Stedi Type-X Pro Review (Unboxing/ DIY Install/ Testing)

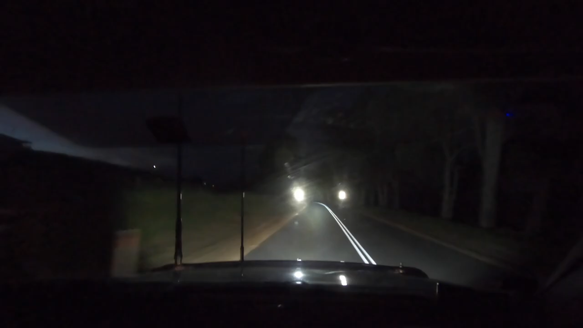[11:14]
Probably see that car down there in the bottom of the valley. See its headlights, that's about a kilometre away. Shine these spotties at the mountain on the other side of the valley.